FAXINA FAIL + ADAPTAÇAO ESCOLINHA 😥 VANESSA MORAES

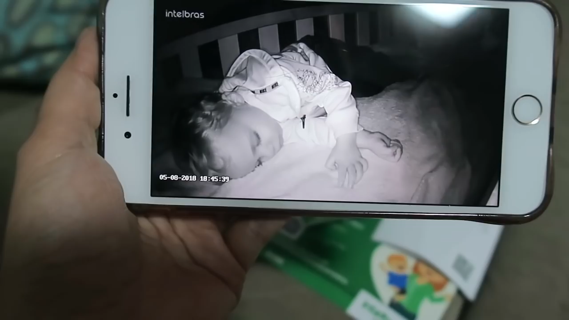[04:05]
Tá em cima da gradezinha da cama dele Coloquei só pra testar E agora eu vou começar a faxina lá em cima Porque tá feio a coisa Vou dar uma arrumada lá